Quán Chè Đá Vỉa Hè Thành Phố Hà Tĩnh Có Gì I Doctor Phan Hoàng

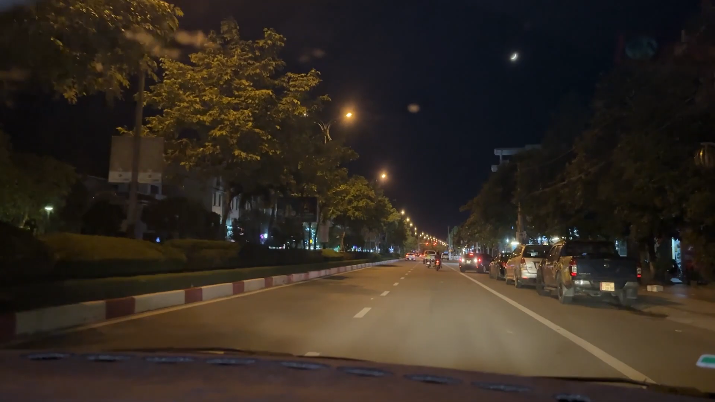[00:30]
Ở Hà Tĩnh thì có hai cái địa điểm. Hai cung đường uống nước tre rất là nhiều người uống nước tre đó là ở đường Ham Nghi này và một chỗ nữa đó là ở công viên Trần Phú dọc đường 70 đường số Việt Nghệ Tĩnh. Thì có hai cái địa điểm đó là hai cái địa điểm đó nếu như các bạn về thành phố Hà Tĩnh thì có thể trải nghiệm.
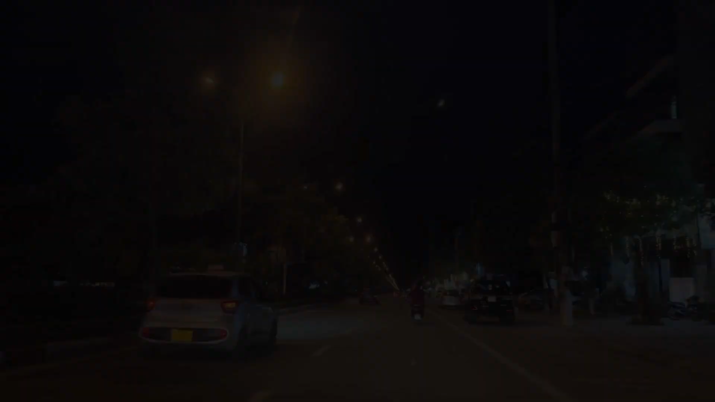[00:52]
Ở đây là cung đường Ham Nghi nhé. Ở phía này đang ở trong nồi thanh thì ta đi một tí nữa là đi hết cái khu dân cư này là đến cái khu chỗ nhiều quán nước tre mở ra. Ở đường hai cái dạy đường này thì cũng khá là nhiều quán. Ở đấy thì có một số quán nhiều hải sản tới sống các bạn ạ. Ở đây mình phía bên phải, tay phải bên mình đây có là Đài Hướng Biển.
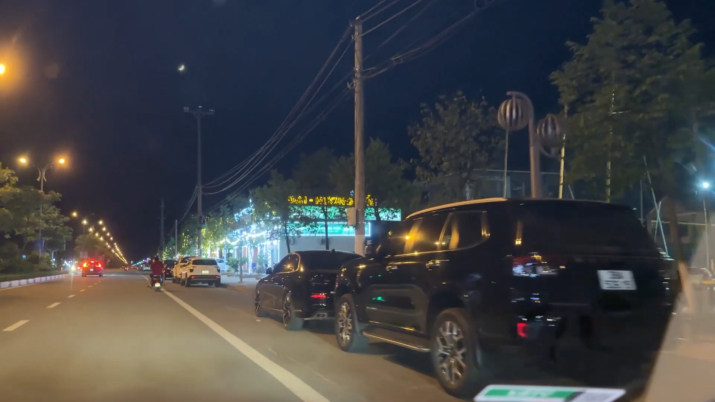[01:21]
Đây cũng là một quán hải sản cũng rất là ngon ở thành phố Hà Tĩnh. Rồi đi dọc đây xuống như thế nữa, bên cạnh là có quán là quán Đài Dương.
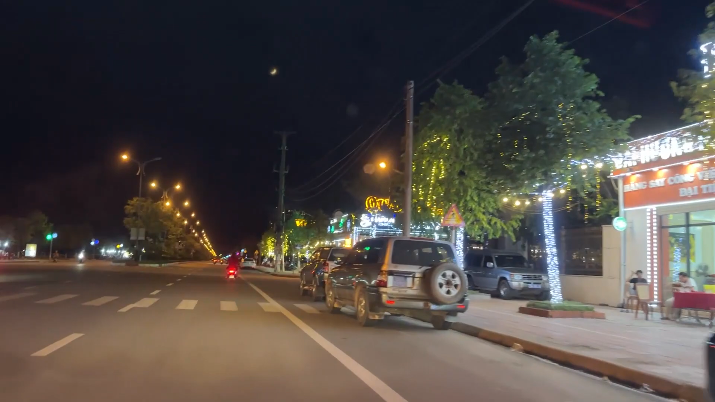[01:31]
Quán này thì mình với các bạn với cái quán cũng hãy thỉnh thoảng ghé về đây để ăn.
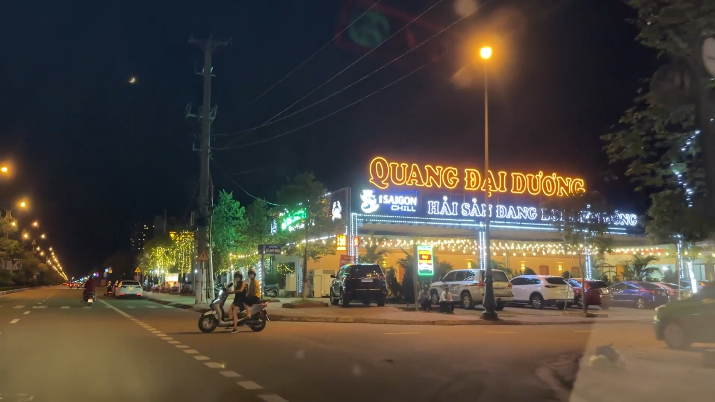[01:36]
Quán này hải sản cũng rất là tuyết sống các bạn ạ.
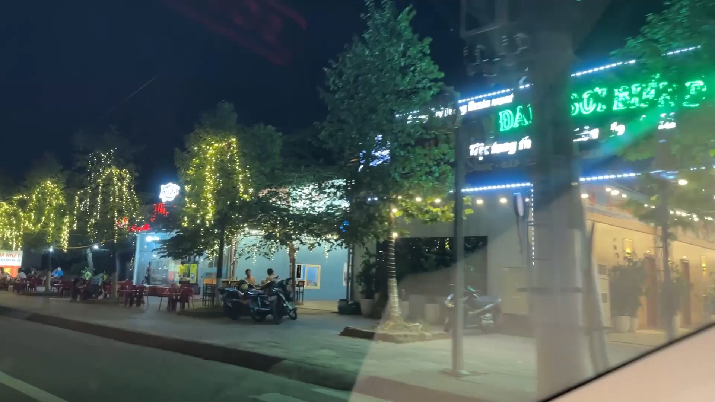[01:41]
Có hai quán hải sản đó.
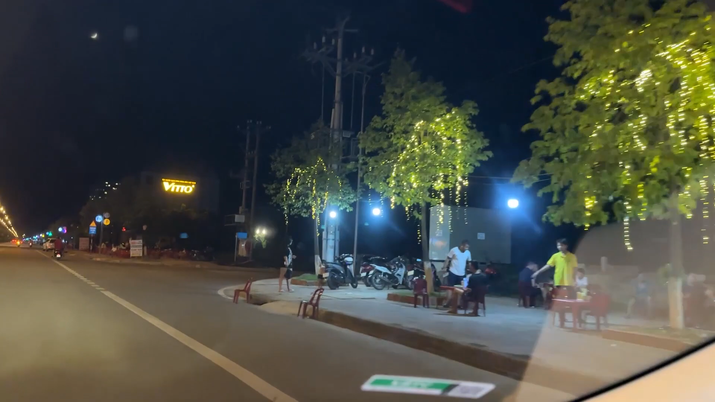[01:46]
Còn bây giờ đến đây là cái khu này chính là cái khu bắt đầu là có rải rạc và có nước tre. Và càng đi về đâu kia thì lấy số lượng này càng nhiều. Đó. Thế các bạn thấy phía bên phải đường có các cái dạy ghế đỏ với các xe đầu bên đường đó để uống nước tre đấy.
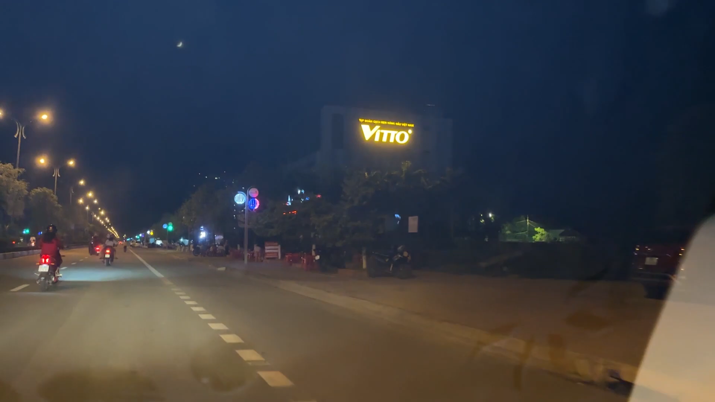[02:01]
Đó. Còn ở phía bên trái nhé các bạn. Quay sang phía bên trái bên này. Ở bên bên trái bên này thì là quán nhầu nhé. Quán nhầu các cái quán nướng.
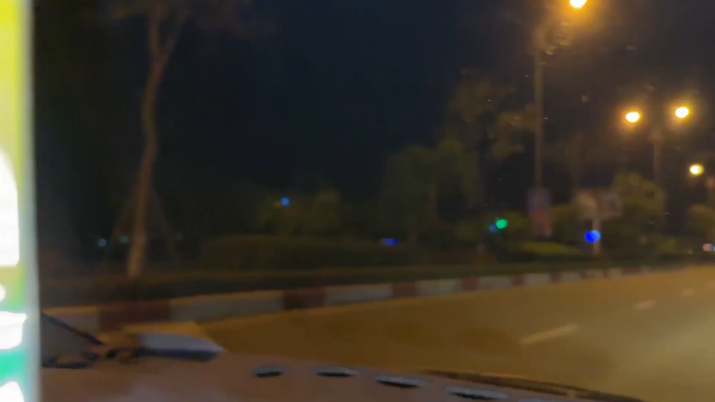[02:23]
Đây là quán này cũng khá đông khách các bạn. Đó.
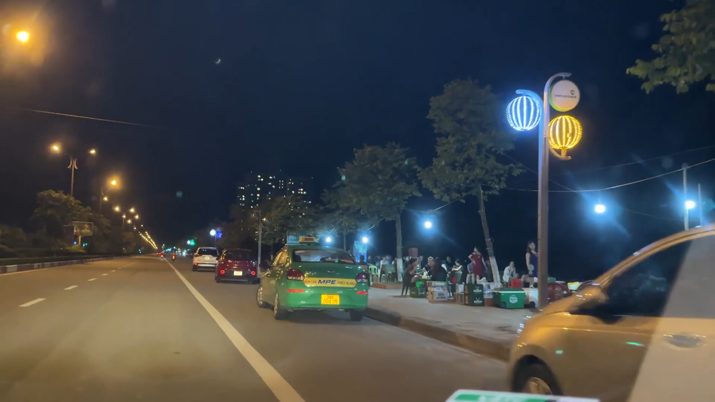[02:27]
Mình đi quay một vòng thì các bạn xem kia đã.
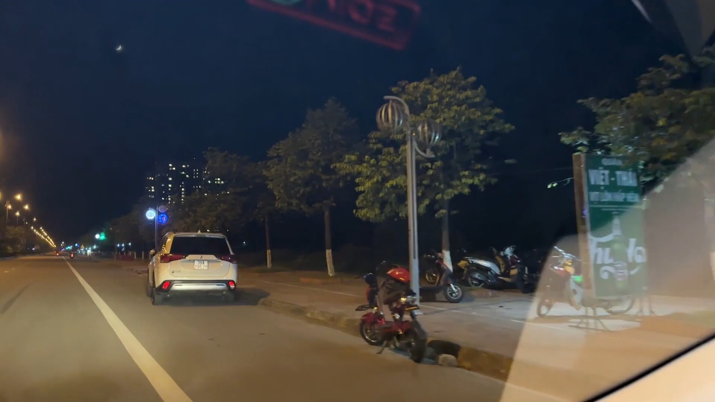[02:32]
Cũng đường này thì về chỗ bán nước tre khá là nhột nhịp. Bây giờ mình sẽ dừng lại ở đây nhé. Vào trải nghiệm thử ở đây xem là có những cái món đồ uống hay là có những cái món ăn vặt nào để mình trải nghiệm nhé. Còn riêng cái quán nhầu bên kia thì mình sẽ không sang bên kia để quay.